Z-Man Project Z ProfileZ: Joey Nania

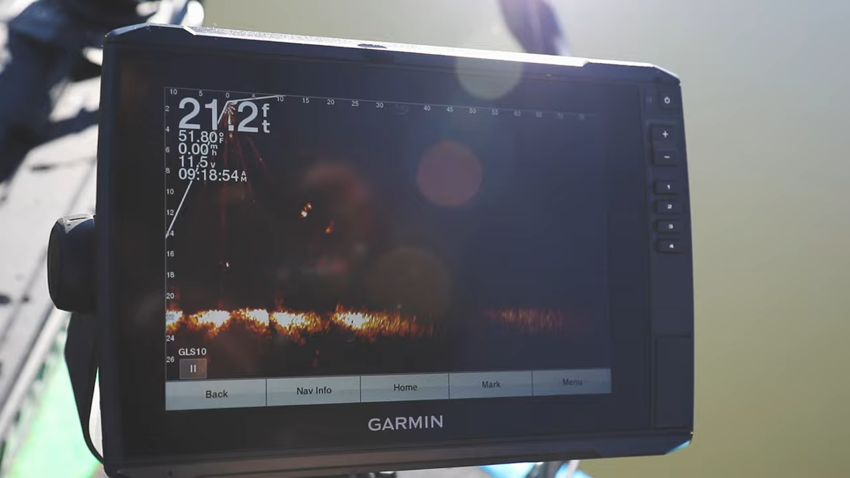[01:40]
On screen: depth 21.2 ft, water 51.80°F
Come on, I got one looking at it.
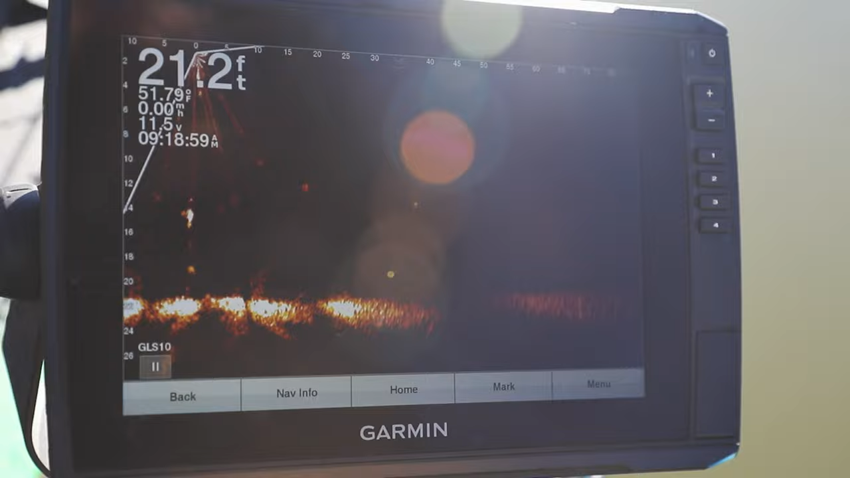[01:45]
On screen: depth 21.2 ft
That's a bass, I think. Only a little strike.